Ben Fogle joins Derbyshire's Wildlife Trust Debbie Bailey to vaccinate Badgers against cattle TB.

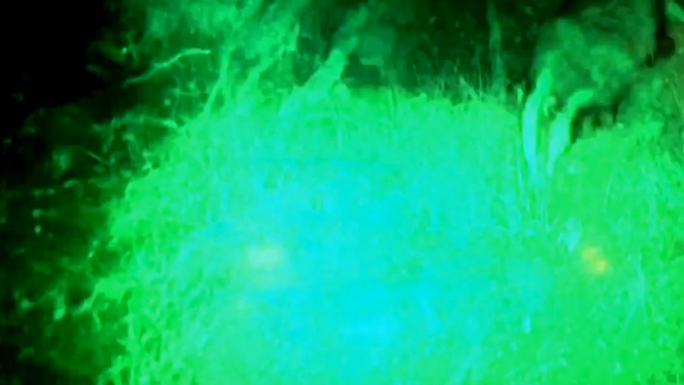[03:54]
but will any of these animals take our peanut bait ready for us to vaccinate in the morning